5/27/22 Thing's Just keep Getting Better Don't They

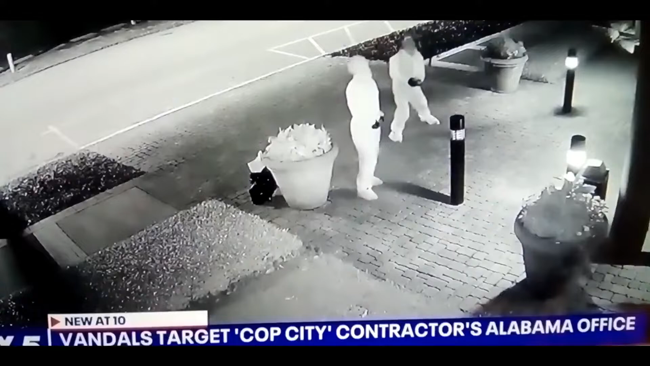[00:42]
New at 10, police are searching for a group that vandalized the building of the company, contracted to build a police and fire training center in DeKalb County. Surveillance video from overnight shows three suspects wearing white painter suits.